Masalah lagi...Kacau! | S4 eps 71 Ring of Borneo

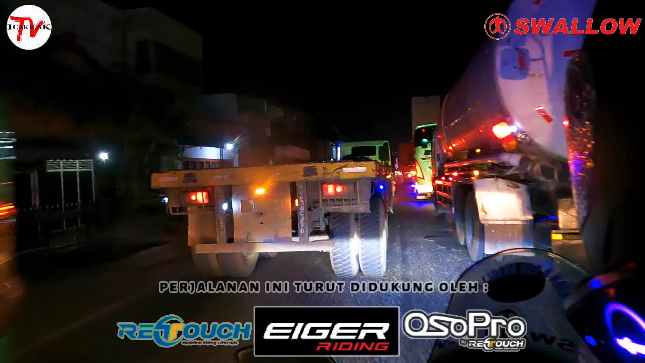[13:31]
kami pun sempat terlibat kemacapan di antara truk-truk besar saat memasuki kabupaten Pemalang